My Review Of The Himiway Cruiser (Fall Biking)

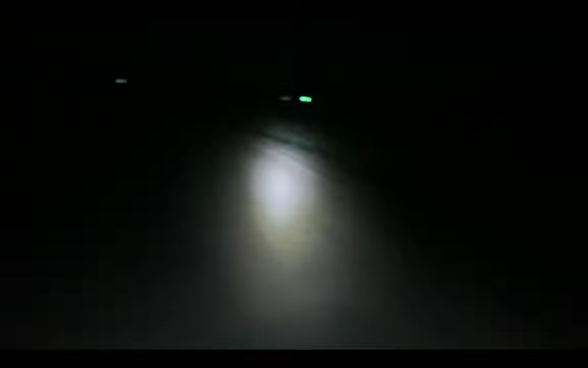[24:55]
you can see this thing lights quite a bit way up there is the stop sign it's already lighting the stop sign up